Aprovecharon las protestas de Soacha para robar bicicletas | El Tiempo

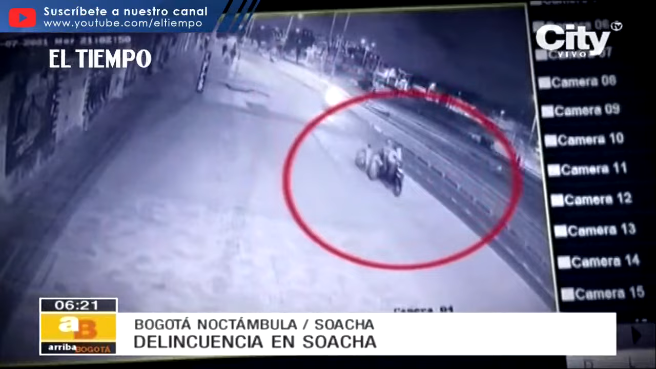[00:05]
Estos son los videos de cámaras de seguridad en los que deja ver a unos hombres que en motocicleta trasladan unas bicicletas que acababan de robar en la biciestación de Transmilenio San Mateo, Soacha,
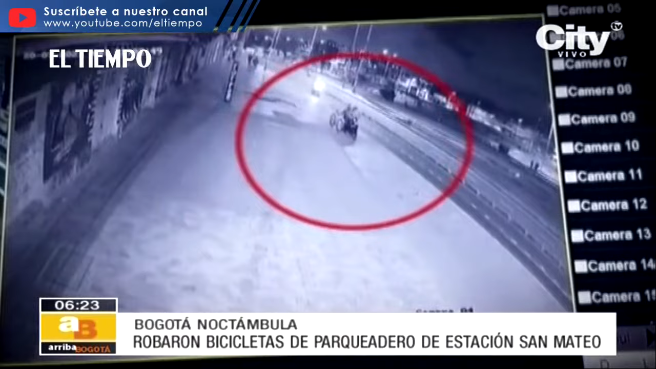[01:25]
La empresa de Transmilenio Recha, solo sucedido, y los más afectados, los usuarios de Transmilenio del vecino municipio,